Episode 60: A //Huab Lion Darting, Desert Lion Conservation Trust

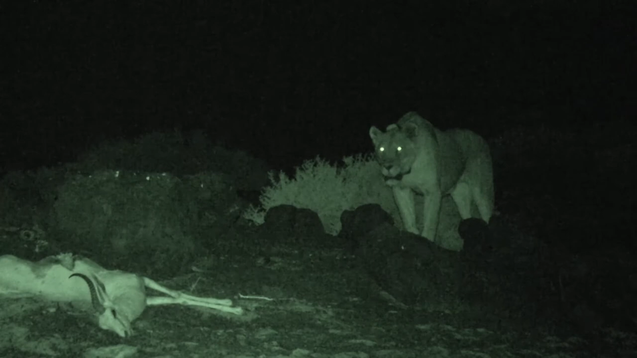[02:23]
And it worked quite well in that, you know, with the permission from the Ministry of Environment, we were able to get a springbok carcass to lure them out.
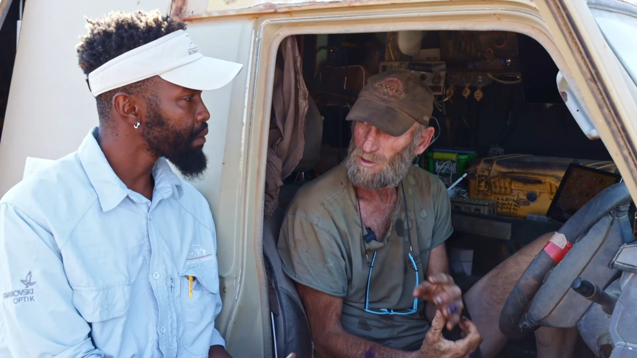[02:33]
And then I used sound playbacks of a distress call of an Oryx, which basically attracted them. And they came out of the reeds.
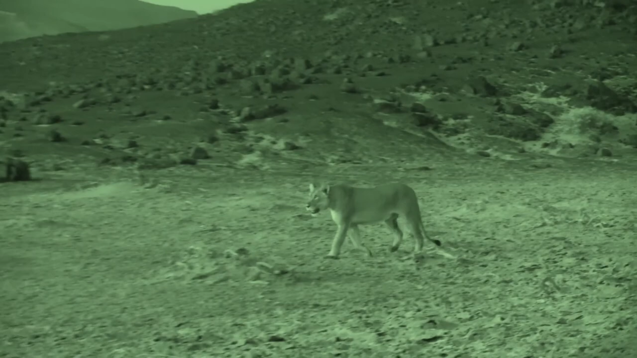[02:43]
And I think we got some beautiful footage of them
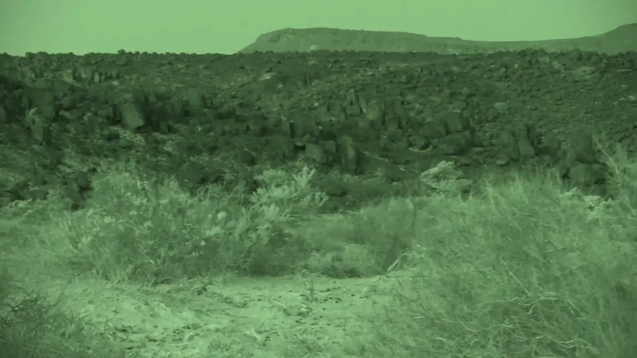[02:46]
coming out and walking across those sort of rocky plains and ridges.
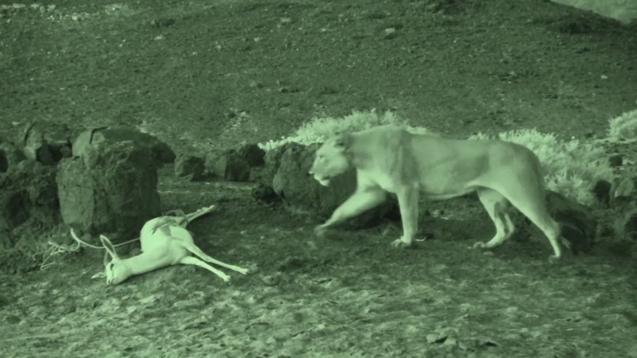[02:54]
And until they eventually came to the carcass.
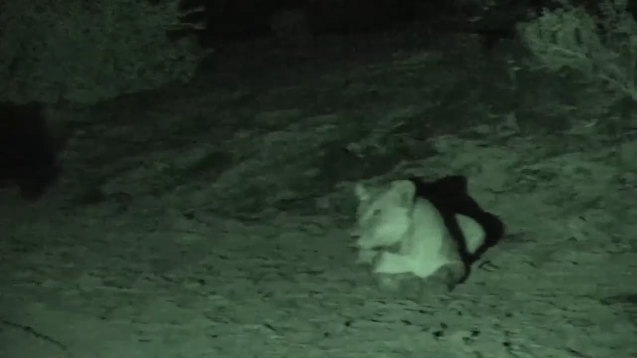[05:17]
And they woke up really quite beautifully, quite smoothly.
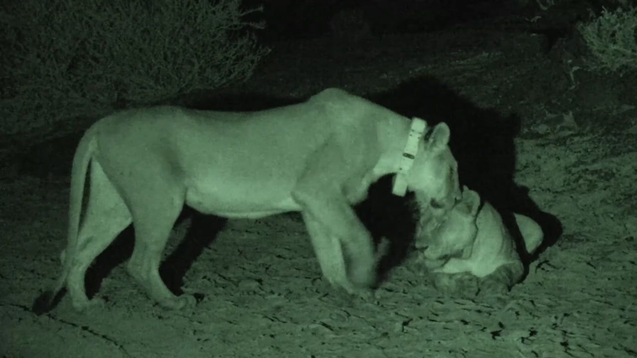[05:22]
You know, we could see that in the video material of the two of them sort of exploring the area where they were darted. And, you know, from the material, from the video material, one can really see that they're very relaxed. And that's sort of what we aim for. And I think we were we're lucky in achieving that. So in terms of the baiting setup that we did that day,
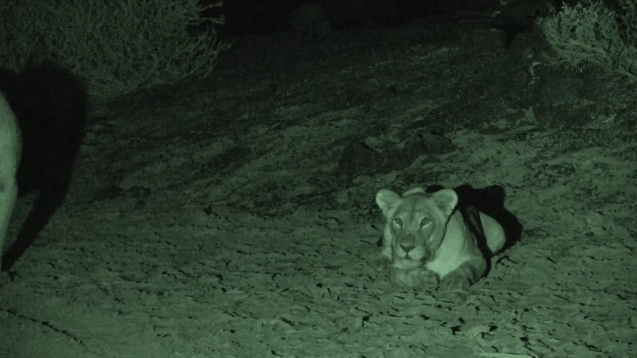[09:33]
It just reduces the recovery time, you know, quite significantly. But in that time, they can be subject to no disturbance at all, which is sort of why everybody leaves. And then I monitor them in total darkness with the aid of night vision, infrared and thermal image cameras. So that then they basically the vehicle is there. It was there before they were immobilized. It's essentially still in the same place. And there's no noise or movement comes from the vehicle.